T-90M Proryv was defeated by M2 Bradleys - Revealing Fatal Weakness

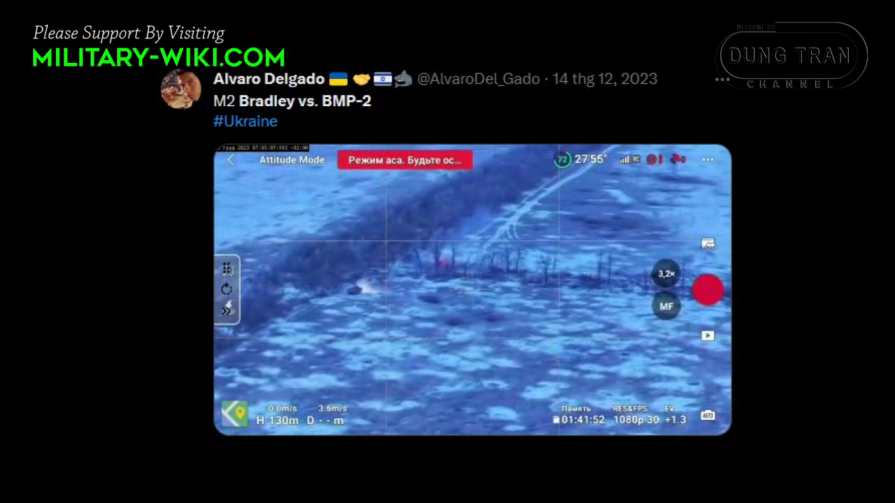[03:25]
This IFV detected the Russian BMP-2 thanks to high-quality thermal imaging equipment.